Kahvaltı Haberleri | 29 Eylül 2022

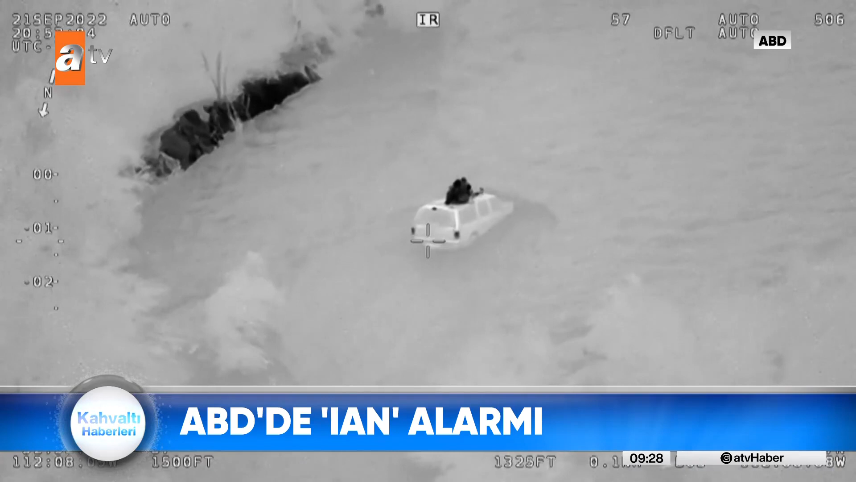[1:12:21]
Suyun ortasında araçlarıyla mahsur kalan 4 çocuk ve ebeveynleri helikopterlerle kurtarıldı.